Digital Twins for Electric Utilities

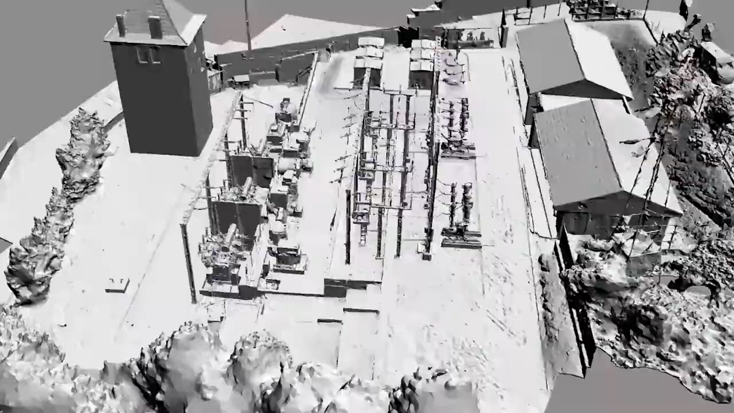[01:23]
A Digital Twin actually can even include 3D scans of your brownfield
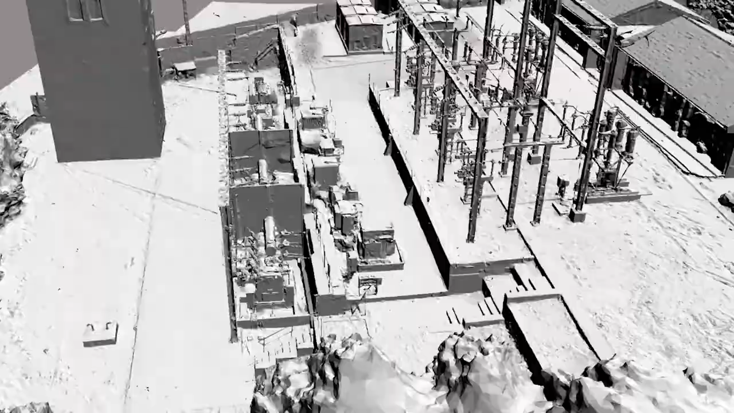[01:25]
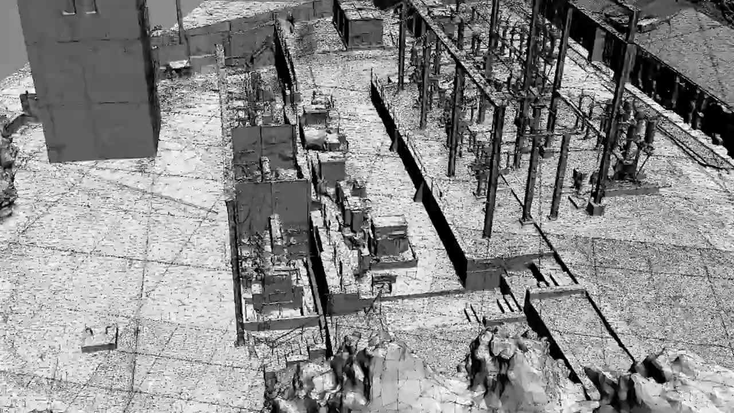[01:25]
substations and any of your other assets as well.
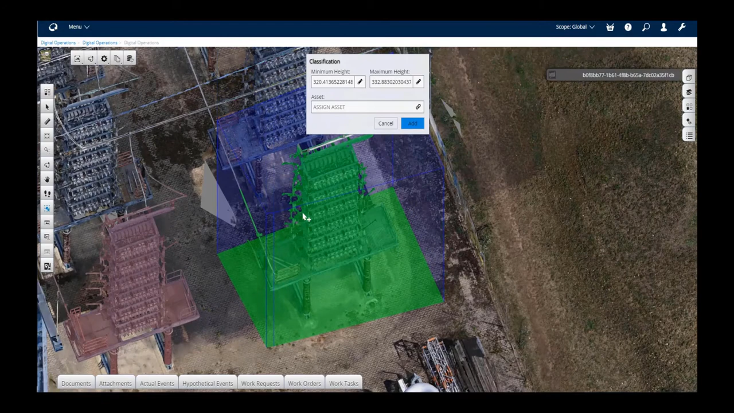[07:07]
You can select the parts of the scan and actually classify it.
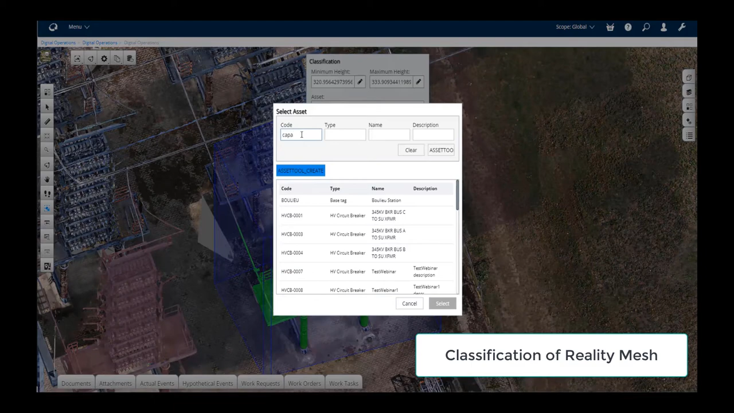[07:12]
In this case, it's a capacitor bank.
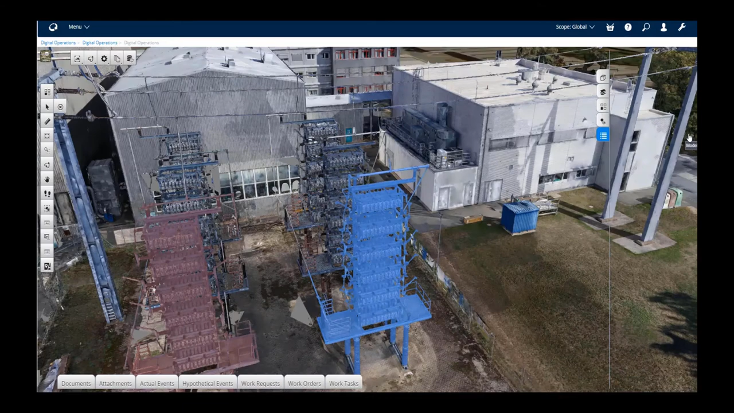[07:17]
And you can then link that object into your asset management system.
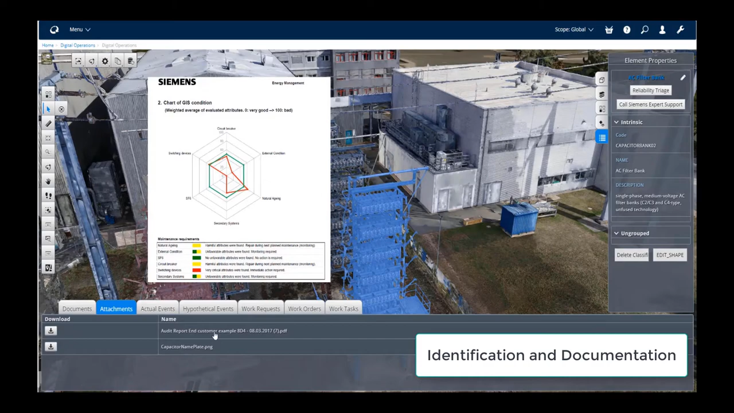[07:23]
And what that does then, it makes all that asset management data available through the digital twin. So now you have a holistic view with network data, asset data,
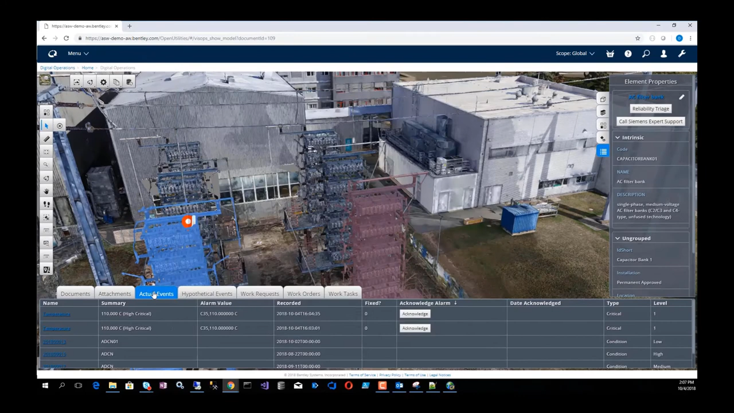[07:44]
visual inspections through digitally. In this case, you can look at all the engineering data, design data, and so forth.
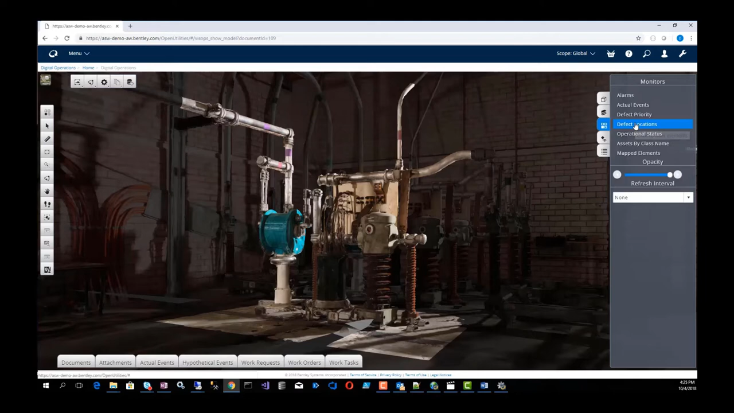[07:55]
This system actually also allows you to automatically classify parts
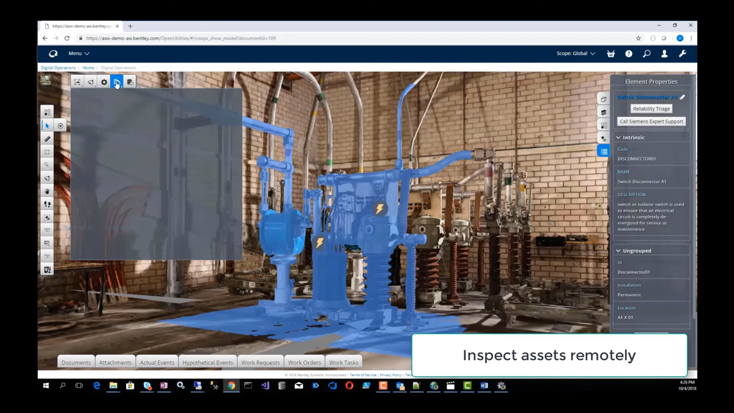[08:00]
of a digital scan through machine learning.